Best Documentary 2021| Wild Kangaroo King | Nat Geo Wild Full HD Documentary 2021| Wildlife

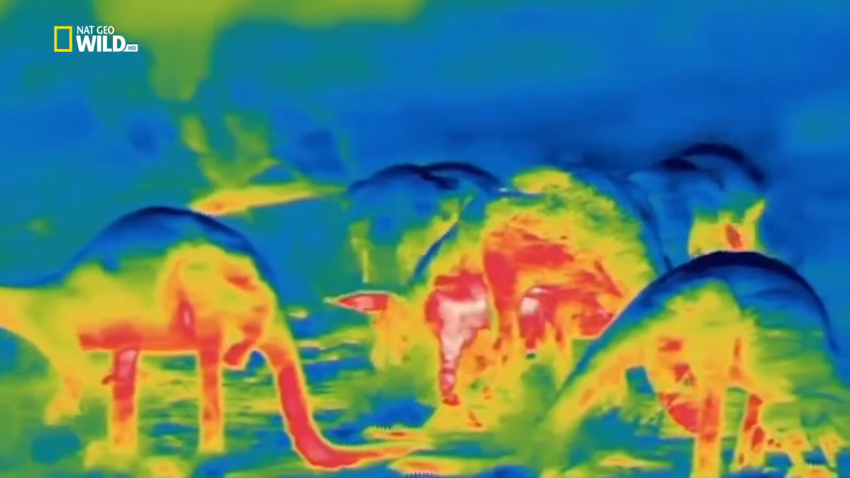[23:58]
the blue parts of this thermal footage.
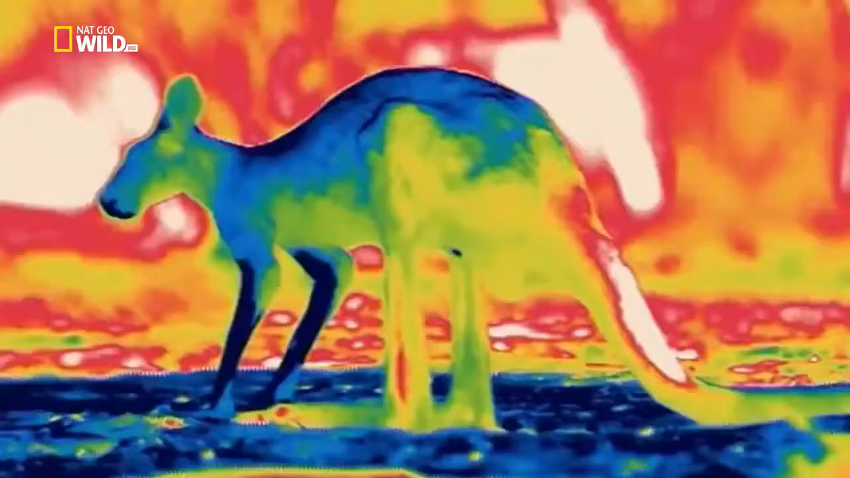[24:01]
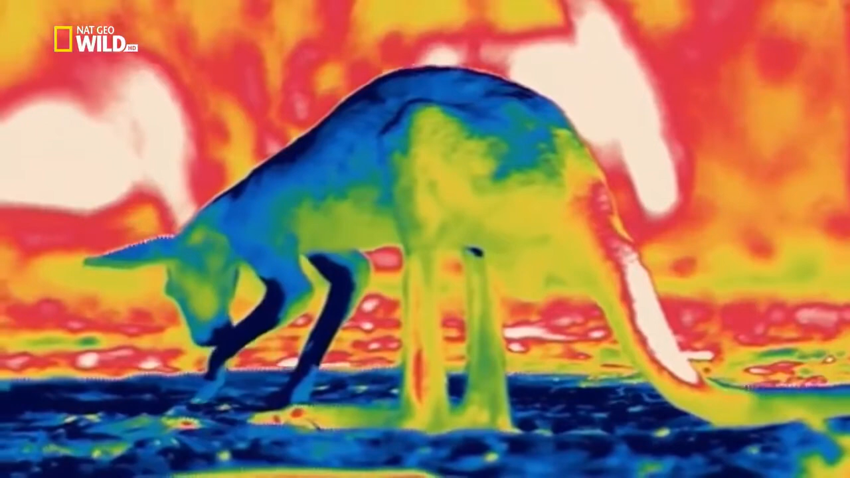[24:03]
Spreading saliva over their forearms cools the blood, which has been brought close to the skin surface via a dense cobweb of capillaries.
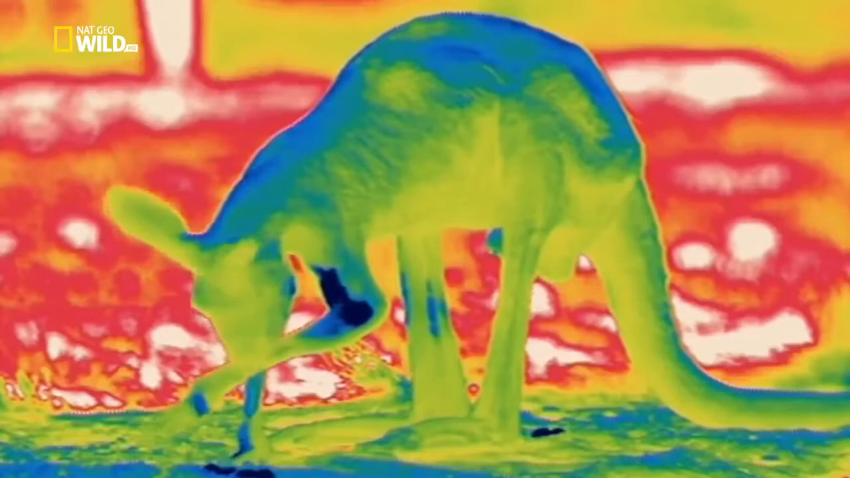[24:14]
With temperatures simmering above 100 degrees for over a week,
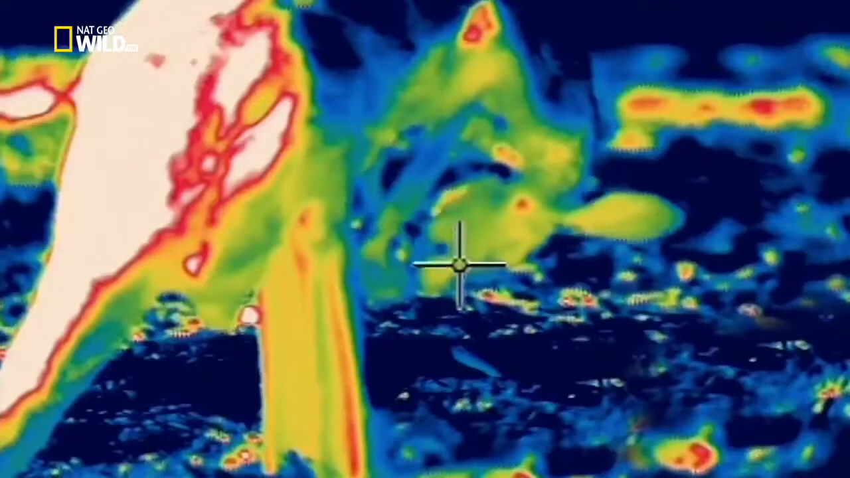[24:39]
And in contrast to their battle strategy of retracting the scrotum,
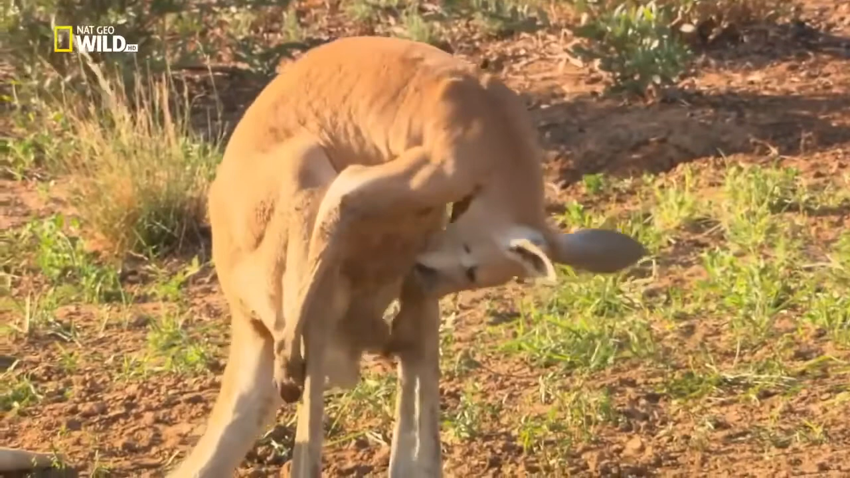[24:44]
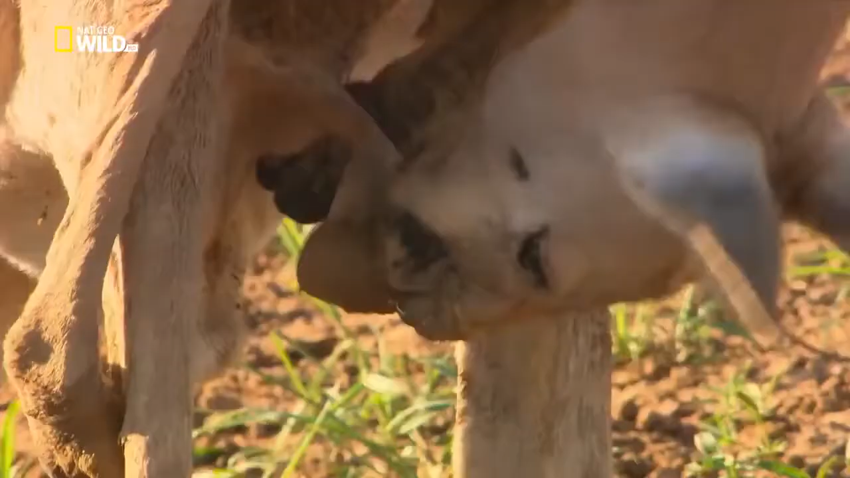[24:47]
males let their testicles hang way down below their overheated trunks,
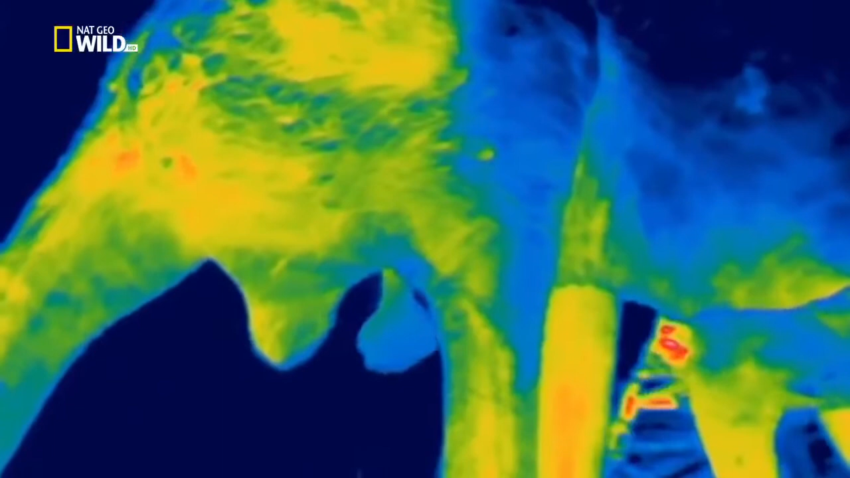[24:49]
keeping them about 7 degrees cooler than at their cores.
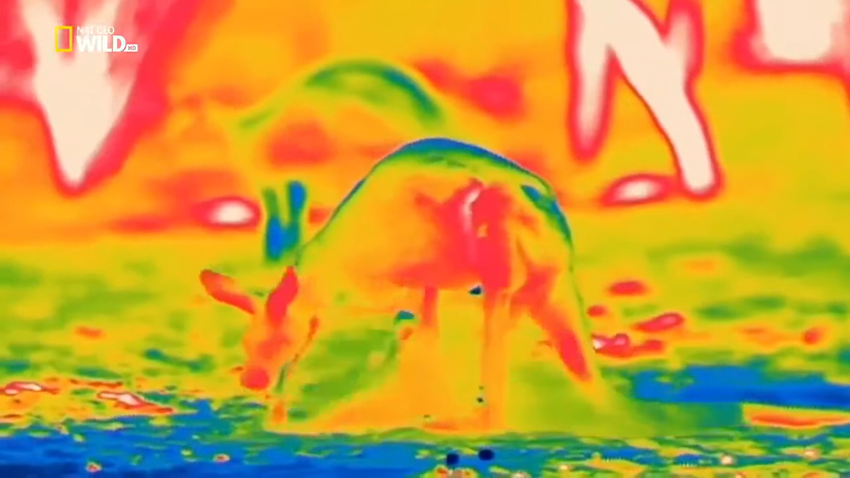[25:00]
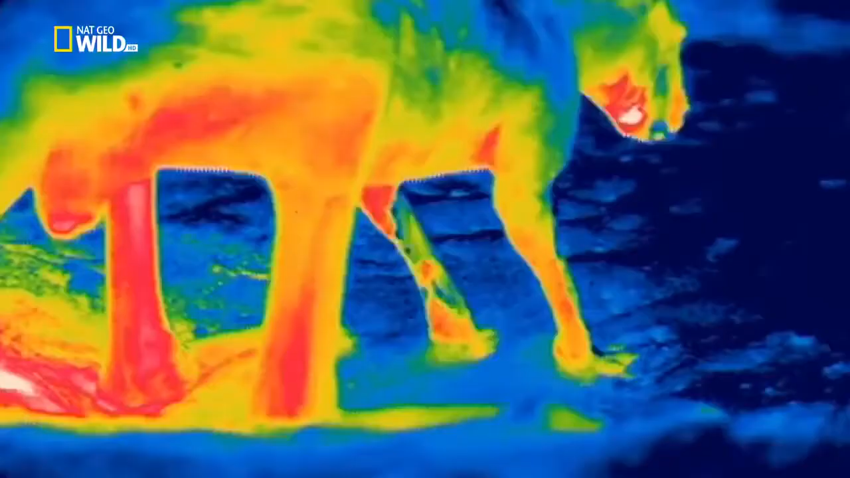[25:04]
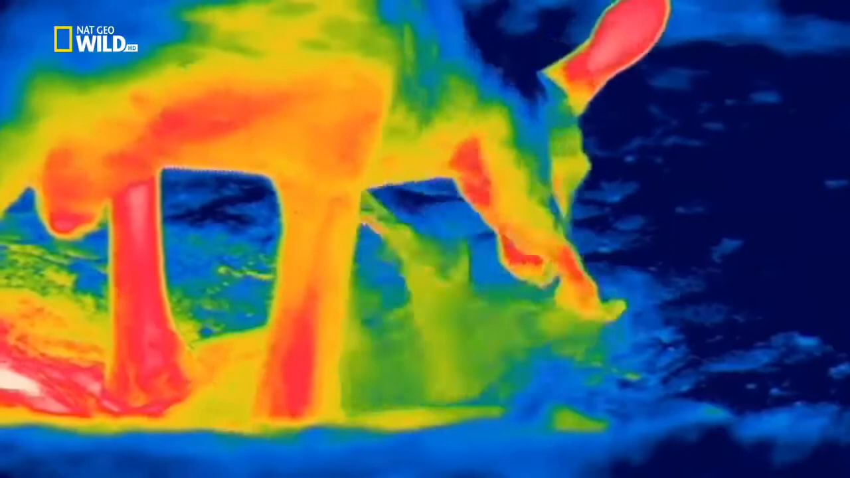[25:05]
Red kangaroos dig until they reach cooler soil. And then...